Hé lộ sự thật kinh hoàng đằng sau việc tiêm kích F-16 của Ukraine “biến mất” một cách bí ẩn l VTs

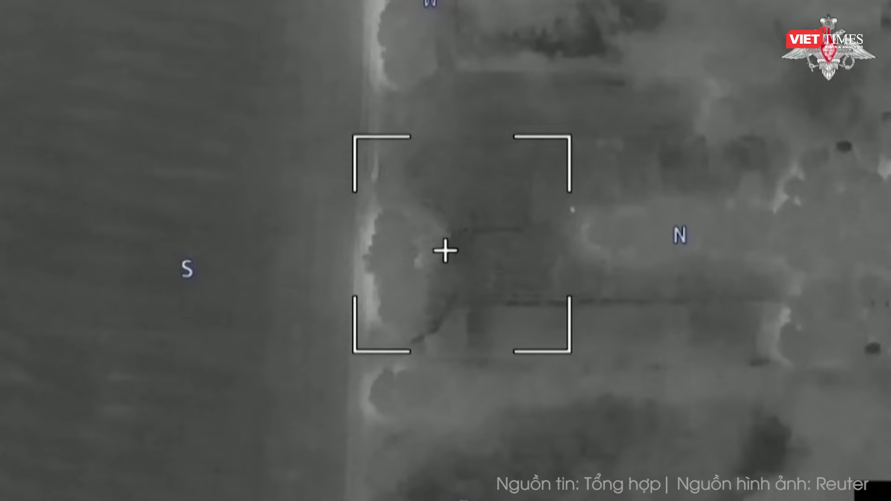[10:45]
Nhờ chiến thuật tiêu thổ bằng cách ném hỏa lực phá hủy các tòa nhà,
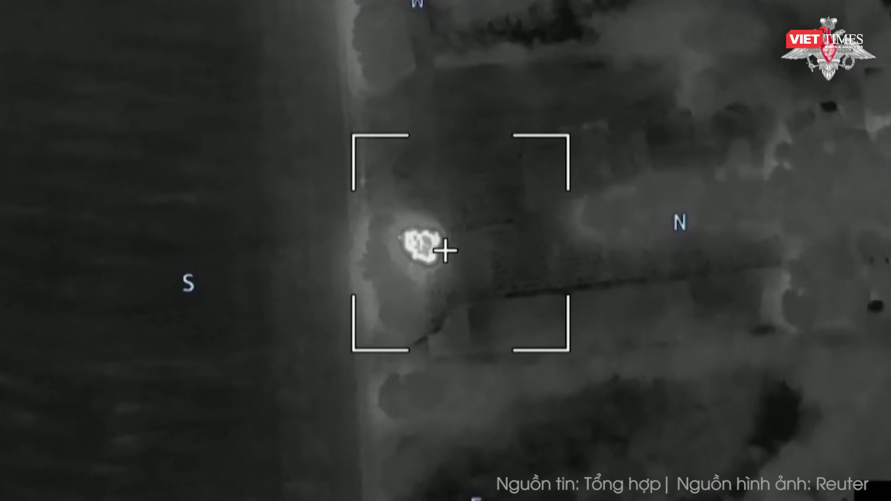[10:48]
Nga khiến phía Ukraine không còn nơi ẩn nấp nhằm mở đường cho bộ binh tiến lên.